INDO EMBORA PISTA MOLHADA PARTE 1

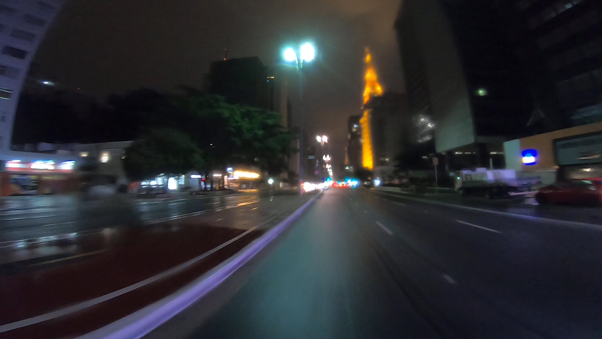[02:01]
Pista molhada, foge da faixa branca. Quem é motoqueiro sabe.
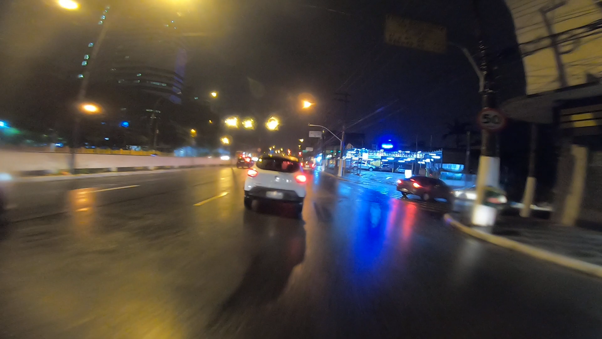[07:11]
O cara quer me acabar se eu sair da conversa dele. Chuva, chuva, chuva. Deixa eu ver se dá pra passar. Dá pra passar, bora. Gol, gol, gol. Caralho.
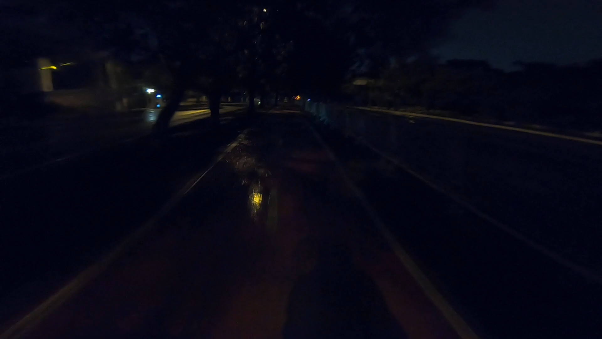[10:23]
Eu desvio facilmente dessa árvore, mas na pista molhada não dá pra arriscar muito.
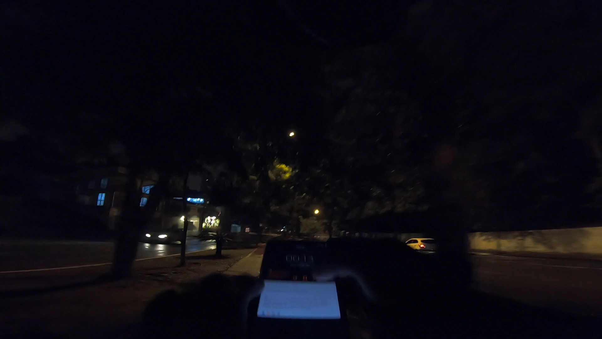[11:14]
Ah, essa é boa. Aqui tá seco? Tá seco, aqui a gente vai. Ô, reduzido. Eita porra! O bagulho tá mó. Bom, escorrer.